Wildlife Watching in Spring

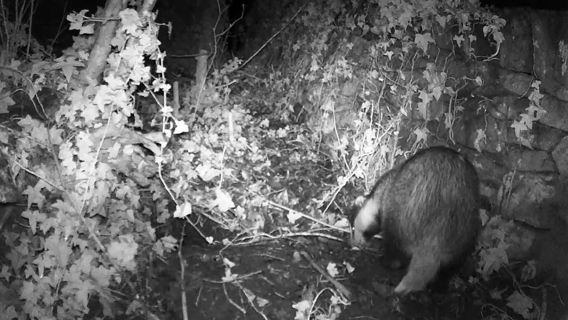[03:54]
great there's a lot of activity going on and so it's very much uh the first